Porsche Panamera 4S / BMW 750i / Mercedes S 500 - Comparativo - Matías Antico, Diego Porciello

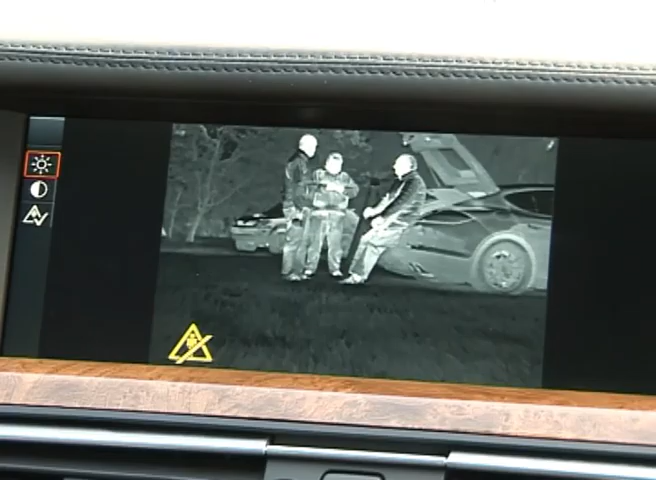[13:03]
permite ver en la noche por una pantalla de visión nocturna lo que no podrías ver con los ojos humanos